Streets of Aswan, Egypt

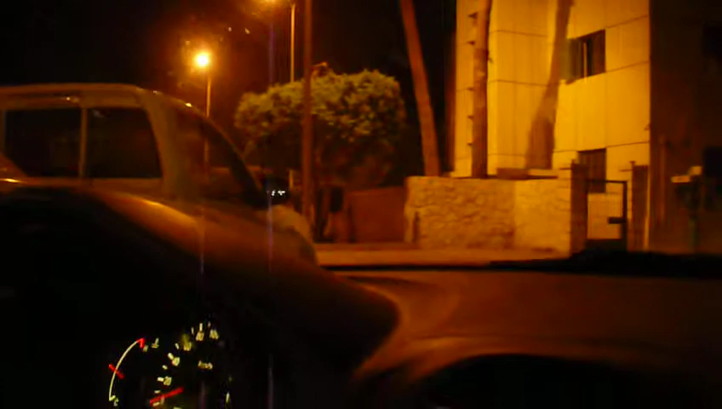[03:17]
خد بالك هنا في مطب. بالراحة عشان في مطبات هنا في بقى. طول المركب.